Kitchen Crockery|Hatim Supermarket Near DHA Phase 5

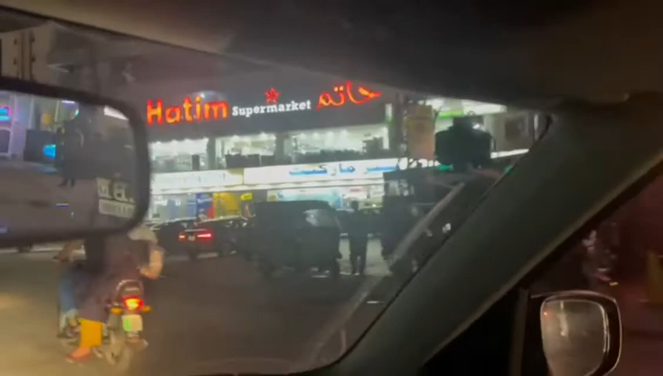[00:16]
تو ہاتم سٹور پر جا رہے ہیں ہاتم سٹور کے بائی سے گزر رہے ہیں کاری پاہر کرتے ہیں اور ہاتم سٹور کے اندر جائیں گے